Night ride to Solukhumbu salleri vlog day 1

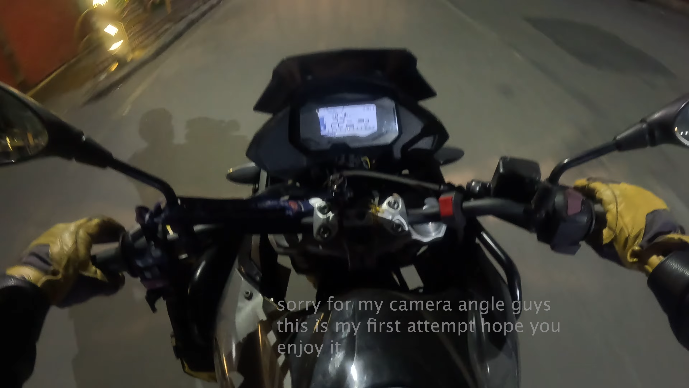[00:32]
हाम्रो डेस्टिनेसन सोलो हो र हाम्रो विचार छ कि अब 24 आवर्स नै राइड गर्ने इट अराउन्ड टेक्स 12 आवर्स होइन हामी राति 11 बजी निस्केको सो लेट्स होप फर द बेस्ट गाइस आई एम भेरी एक्साइटेड र यो मेरो नयाँ अहिले गोप्रो हो सो आई एम रेडी टु अझ
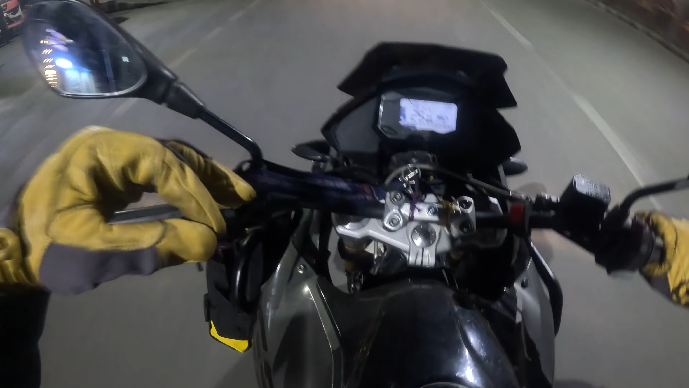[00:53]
दामी दामी भिडियो निकाल्ने गर्दा गाइस मैले नयाँ गोप्रो 12 त्यहाँ चाहिँ ब्ल्याक एडिसनमा हाम्रो एडभेन्चर अझै रमाइलो बनाउनु पऱ्यो नि त ब्रो सो लेट्स डु दिस न्यू रेड गेट हामी गर्दैछौँ एकदम सुनसान छ तर आई लाइक इन द नाइट्स जे जे आएको सब देख्न सकिन्छ बिस्तारै जान सकिन्छ
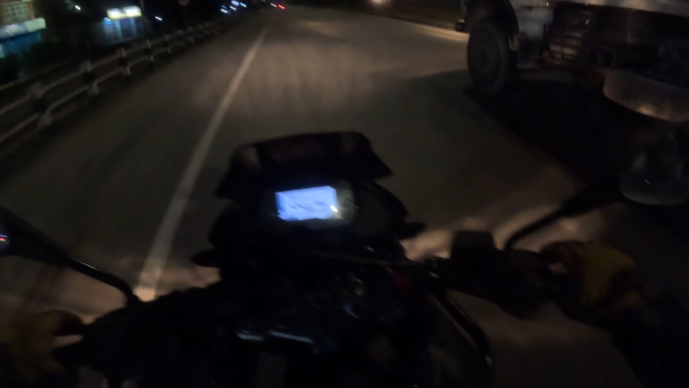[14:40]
तपाईँको पछाडि टिपर आउँदैछ है दाइ, य the place or guys, guys. But light or Ramna sir. It's bright.
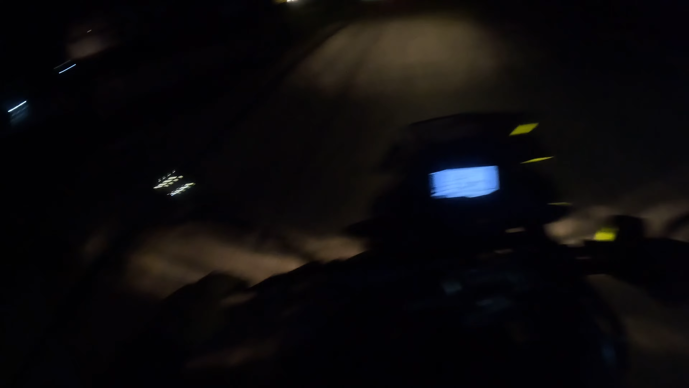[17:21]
It's awesome. Ride is getting better, guys. No my load, it's good thing. No my load, it's up. Uno na, green hill, guys. And we have reached it. We are in Dudhkunda, guys.
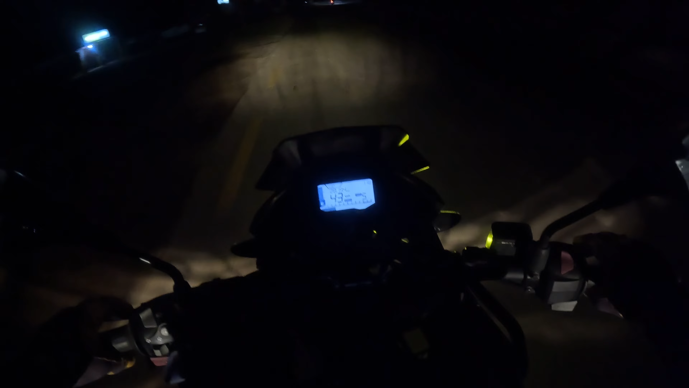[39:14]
तिमाल जाने बाटो हो नि त दाइ। यहाँ त पुरा उज्यालो छ गाइस, दामी छ यहाँ बाटो।
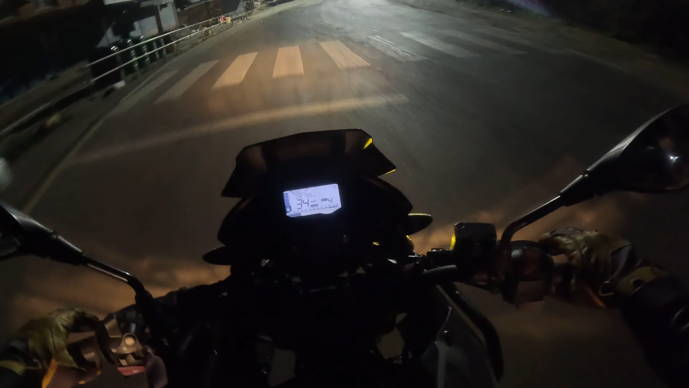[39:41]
कुकुरहरू चाहिँ डर हुन्छ। ब्युटिफुल प्लेस, उज्यालो छ।
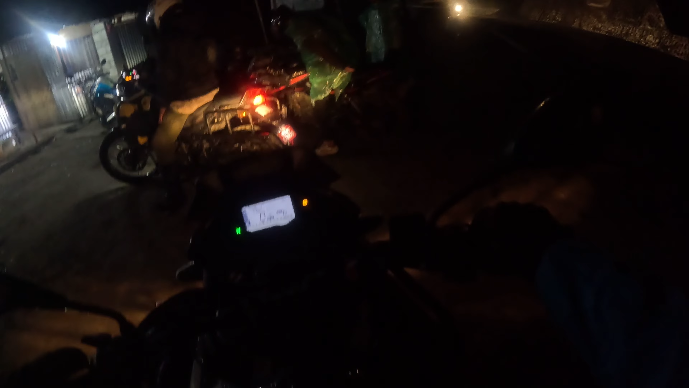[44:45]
प्लास्टिक च्यातेर पानी पर्दैछ गाइस पर्दै रहेछ यार पानी त